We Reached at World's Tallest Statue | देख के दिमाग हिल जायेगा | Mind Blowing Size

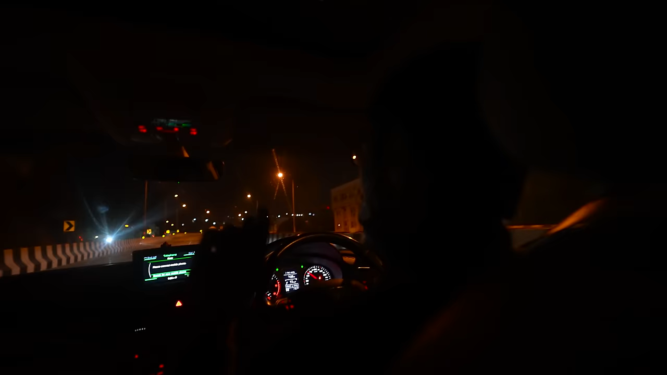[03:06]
तो गाइस फिलहाल हम हैं श्रीनाथ जी के मंदिर के पास में।
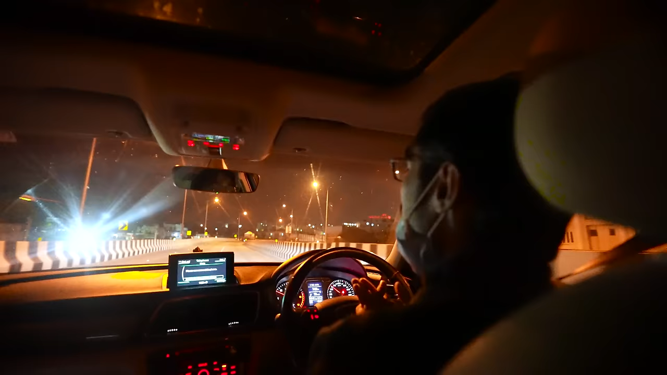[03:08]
यहाँ जस्ट बगल में मुझे मंदिर जो है वो दिखाई भी दे रहा है, उधर पे है।